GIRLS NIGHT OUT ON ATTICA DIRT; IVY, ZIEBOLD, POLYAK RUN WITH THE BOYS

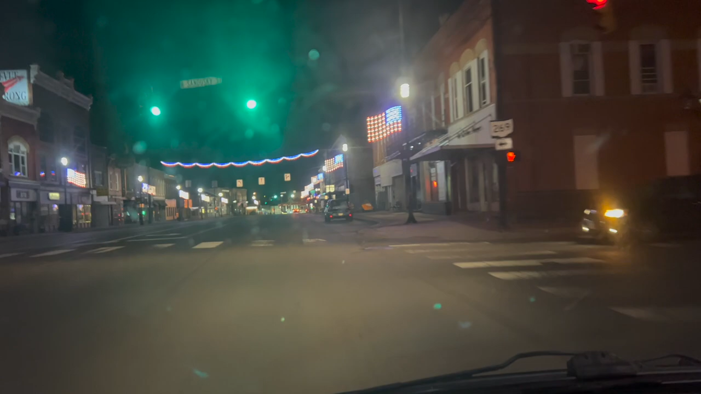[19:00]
I love that. Sorry for the dirty windshield, but, you know, that's dirt track racing for you. But isn't that cool? American, on both sides, the American flags are lit up spectacularly all the way through town. I think that's awesome. Very cool. Thank you. Thank you.